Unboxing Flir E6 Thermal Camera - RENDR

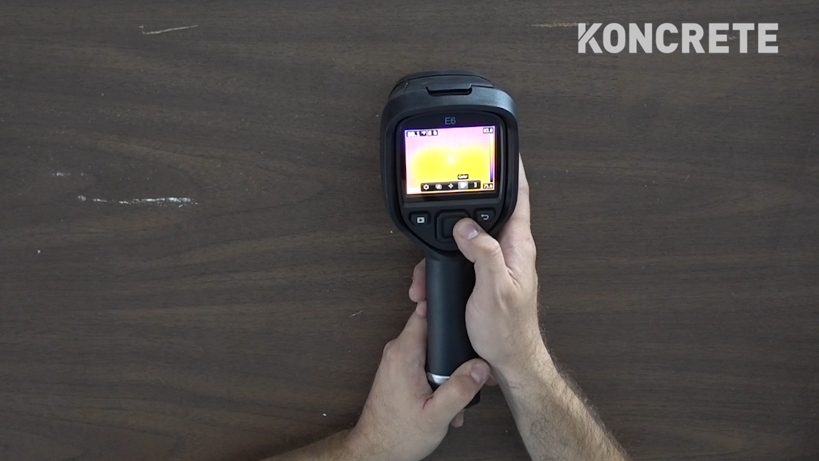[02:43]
So since I didn't read the directions, let's click on each one of those and see what it does.
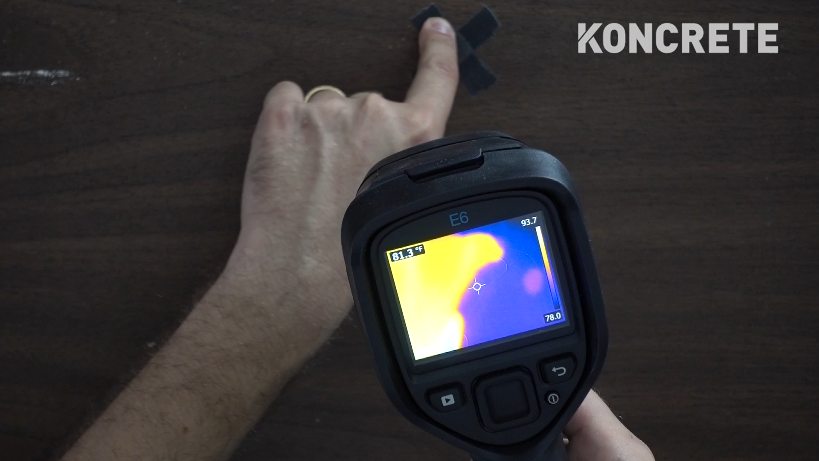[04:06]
On screen: spot 81.3°F
two, three, you can literally just go up right after that person with this and you can literally see the buttons they pressed.
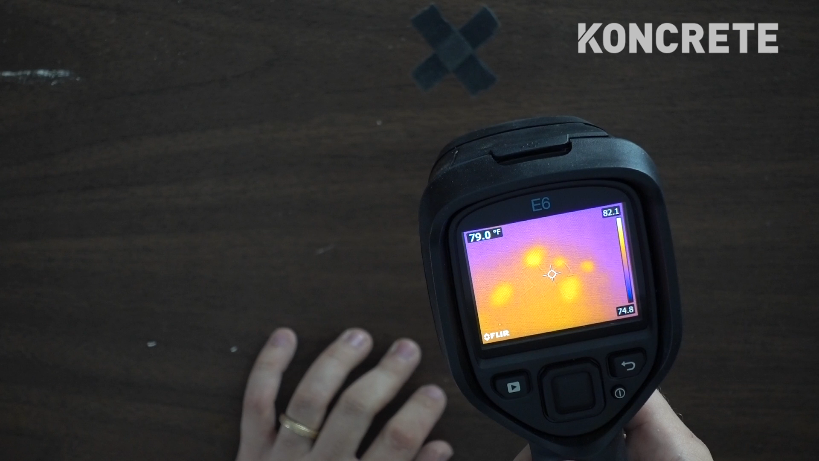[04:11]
On screen: spot 79.0°F
And that's pretty dope. Isn't that crazy?
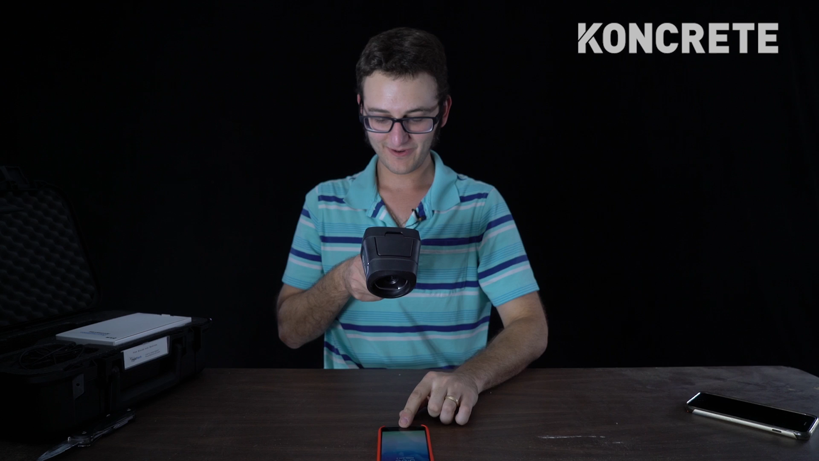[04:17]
All right, we're going to see if we can do this on an iPhone. So if I touch this iPhone screen to unlock it,
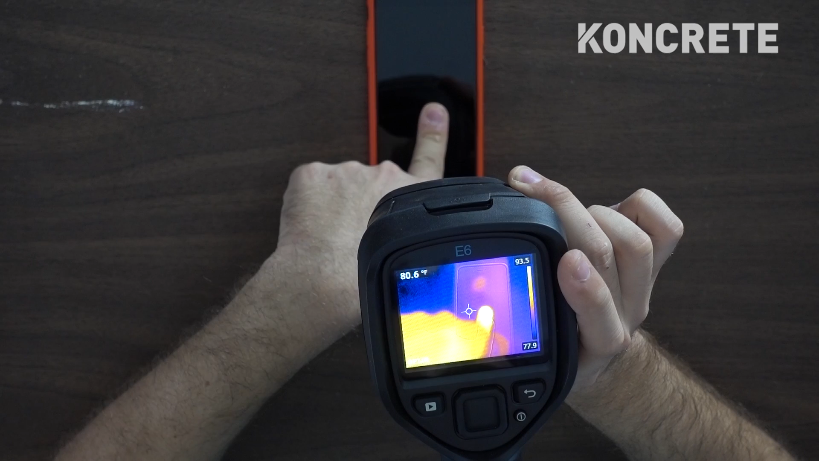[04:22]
On screen: spot 80.6°F
you can still see where I'm pressing it, even after I pressed it. I don't want to light up the screen because then it'll make it harder for you to see it on this camera, but it's still, you can still see it.